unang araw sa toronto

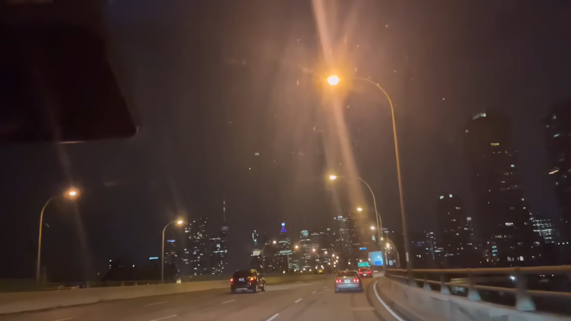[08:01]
Ay, ang ganda. Skyline. Ano yan? Mga office o mga ano? Yeah, condos, offices. Ayan o. Ito po ang ating mga passenger. Parang isipin mo na. Makatulog. Ah, tulog na. Ayan o. Ay, grabe. Parang pelikula. Oh. Ganda, no?
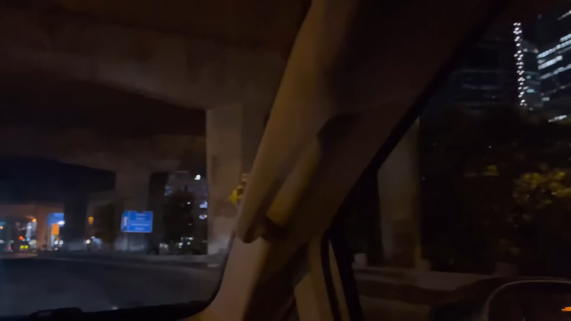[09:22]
Okay, sabi ng pinipilit nila. Sabi ko, yan. Sabi ko. Parang nasa ilalim tayo ng Magallanes. Ito si... Di ba? Yung Magallanes Skyway. Ito yun, oh. Ito si ACC, si Raptors. Ah, yung ano? Ito. Yan. Yung ano nila? Kung anong basketball court nila? Court. Pangarap ko dyan. Tapos Lakers yung kalaban. Kung nandun pa si LeBron. Pangarap ko yan manood. Kala ko yun ni ano? Si Brandon Boy na kanood. Oh. Ayan, no?
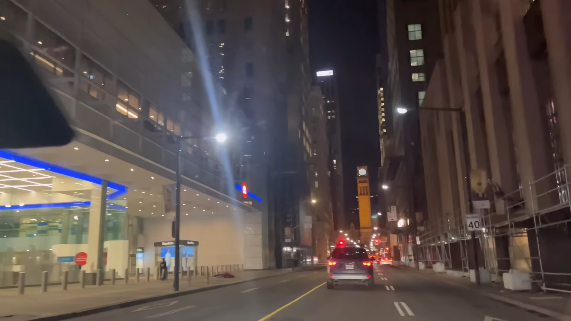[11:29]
Yan yung railway? Yan ang Old City Hall yan. Pupunta tayo sa Toronto. So, ayun naman yung New City Hall. Yun, no? Para siyang ano? Ito ba yung parang ganyan ba din ba yung Times Square? Hindi. Hindi, Dundas Square. Yung square dito. Hindi natin may ikot din ba ngayon? Yung Dundas. Eh, pwede. Dito na tayo. Makaliit. Kumpara na ikot natin ang mga. Pero ang ganda rito sa umaga, Mark. Oh? Parang nasa New York na... Parang nasa... Ganun ang feel.